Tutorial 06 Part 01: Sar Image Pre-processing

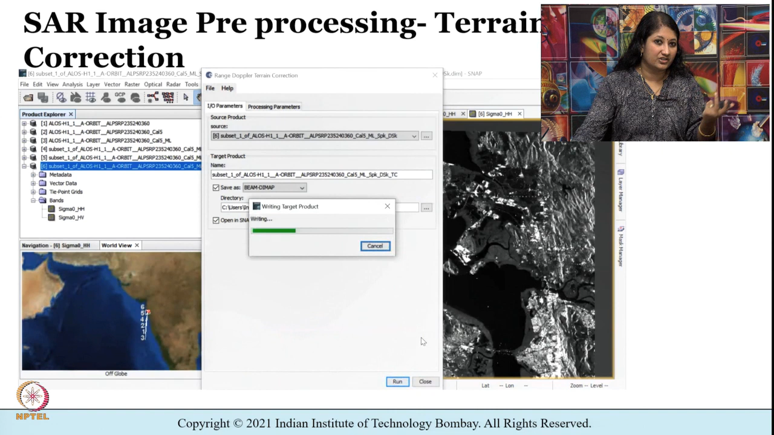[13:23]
So, in previous tutorials, we have already seen what is foreshortening, layover and shadow effects, etc. This particular step, that is terrain correction, is performed to geocode the image by correcting SAR geometric distortions using a digital elevation model, and what you see in front of you is the output imagery after it has been subjected to terrain correction. You may have noticed that in this particular step, we have unchecked the mask out areas without elevation option.
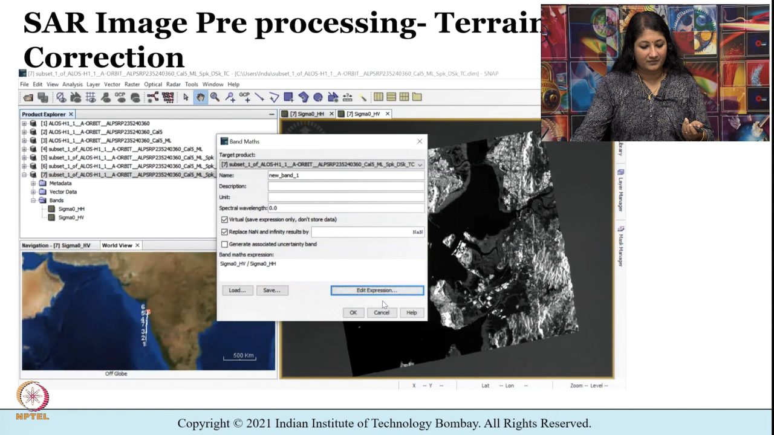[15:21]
So I want the third image to be sigma naught HV by sigma naught HH. The name is new band 1. Okay. So you see now that the third band has been added, which is nothing but ratio of existing bands. Now that we have 3 bands, I can use the RGB window to create an RGB image.
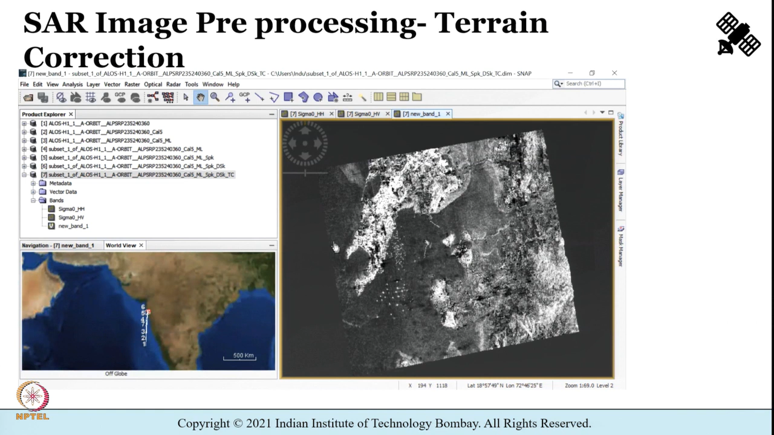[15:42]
So as before, I can select on the product, I can right click on it, and then RGB image window option opens up.
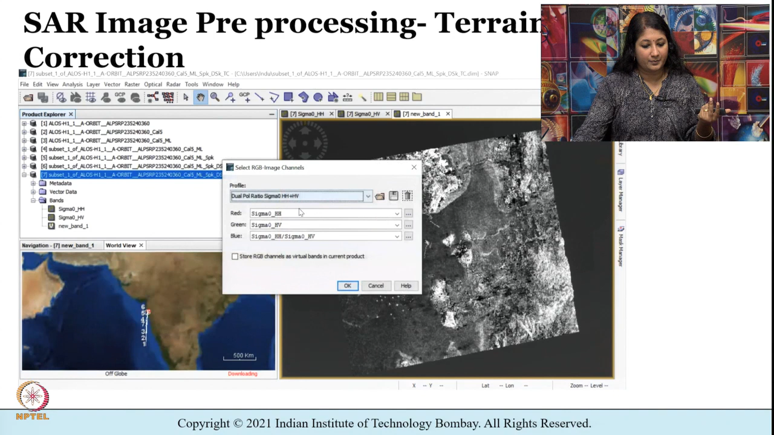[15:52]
I can select the image channels
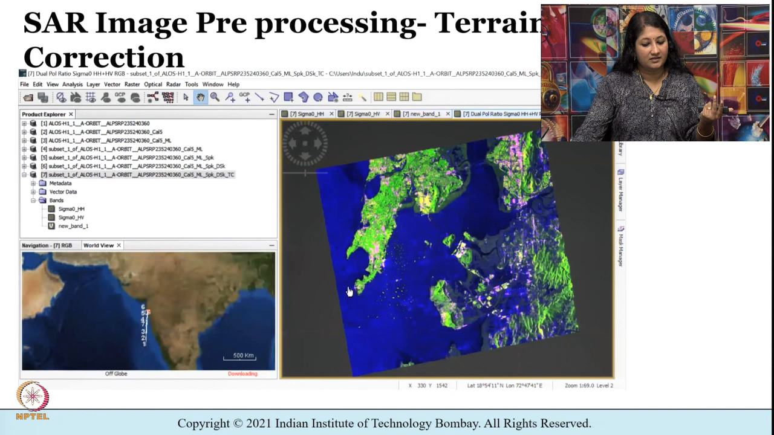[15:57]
for me to get a colorful image like this. Okay. Visually, this image gives me more details than the image that I started to work with. So if you remember, initially we started to work with a black and white image which is stretched in one direction, which has lots of noise. We performed the pre-processing steps one by one. And then finally, we have generated the third band to display the RGB image.
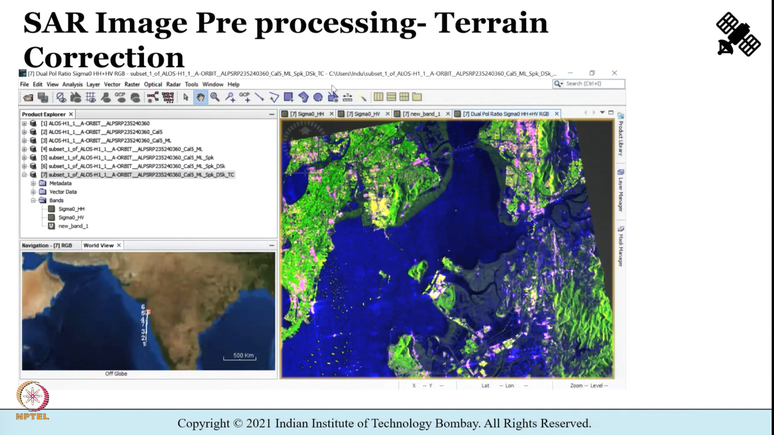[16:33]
You can see the mountainous regions, the mangroves, water body, urban area, vegetation, all are displayed in different colors. So visually, it helps me to identify the features or classes in a better manner here.